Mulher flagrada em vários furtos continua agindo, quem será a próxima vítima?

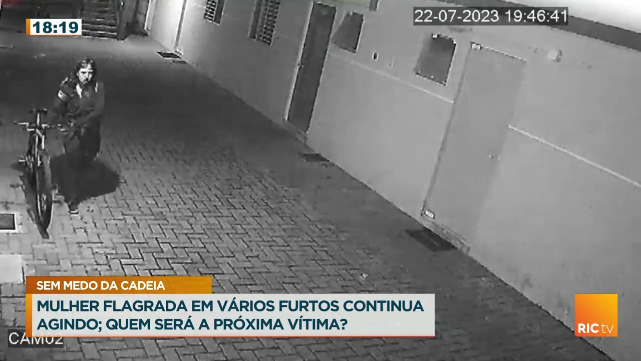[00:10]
Ela está sendo chamada de a ladra dos condomínios e a moçônia não para, ela é especialista em levar bicicletas. Meu Deus do céu, mas o que que é isso? Espera lá, eu não tô entendendo.
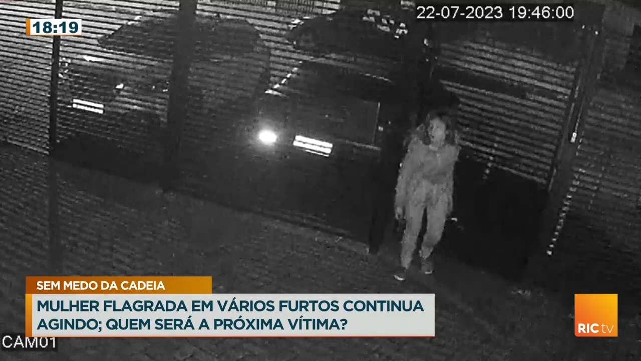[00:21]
Volta pra mim aquela imagem anterior, o que que é aquilo? Por que aquelas quatro imagens? Mas o que? Mas é a mesma? Ali ela tá vestida de um sonho, depois do outro, o outro tá desfocado, essa...
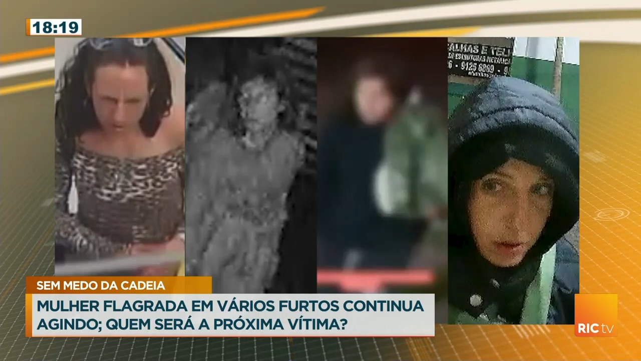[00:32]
Jesus do céu. Bom, o fato é o seguinte, é feia pra caramba. Vamos, vamos lá. Sempre do mesmo jeito e sem se importar com câmeras de segurança.
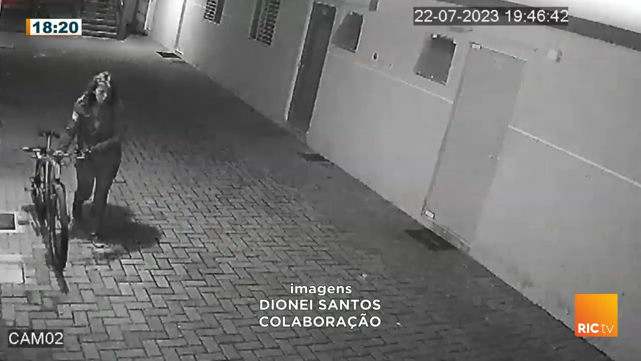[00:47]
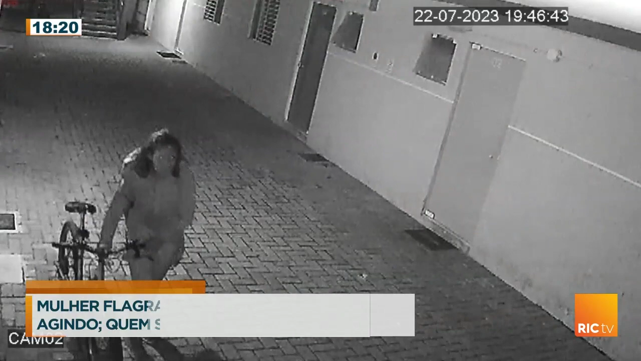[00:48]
De mansinho a ladra de bikes de Curitiba já levou ao menos quatro bicicletas de dentro de condomínios da cidade. Em dois meses, os furtos foram registrados em todos os cantos. Em 10 de maio, ela foi flagrada agindo no bairro São Brás.